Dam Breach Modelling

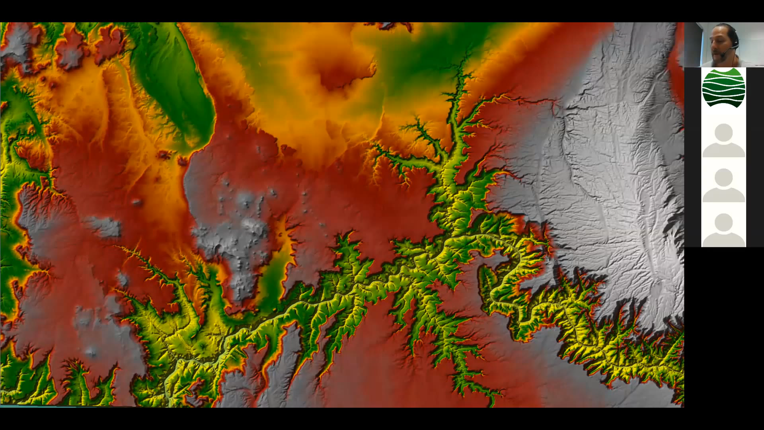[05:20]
We've got Lake Powell up at the top, Lake Mead at the other end, and Glen Canyon Dam and Hoover Dam, and we're going to put a dam right in the middle and look at the complex shape of this reservoir. You know, how do you define that?